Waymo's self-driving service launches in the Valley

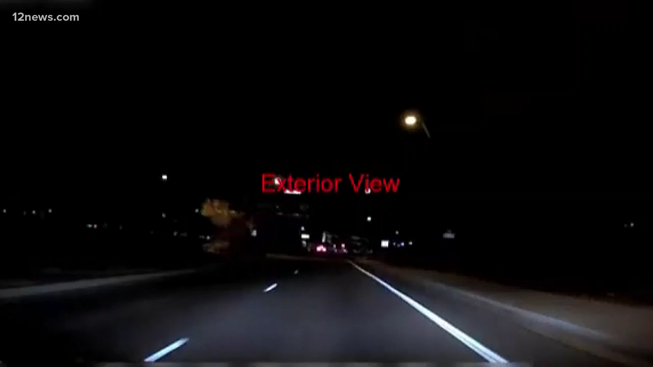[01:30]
And Uber suspended its self-driving cars after one of their vehicles hit and killed a pedestrian in Tempe, even with a safety monitor inside.
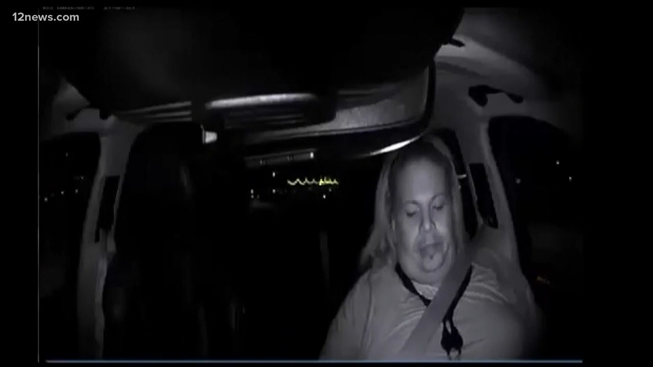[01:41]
Police say the safety monitor was watching a TV show on her cell phone, and the car didn't automatically stop. Is there a rate that, let's say that the guy in the passenger seat has to jump in?